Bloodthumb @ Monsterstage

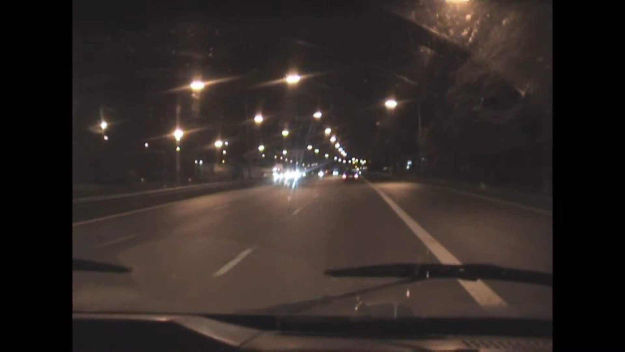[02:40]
Här ser vi en kram. Volvo. Naturligtvis en Volvo. Tunt. Vars modell då? 740.